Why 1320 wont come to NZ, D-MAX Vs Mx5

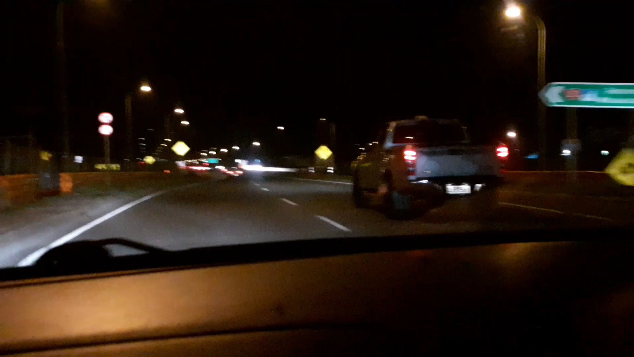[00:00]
Fuck! Alright, I don't think you'll make that. Fuck! That car's like... We're all racing now, man!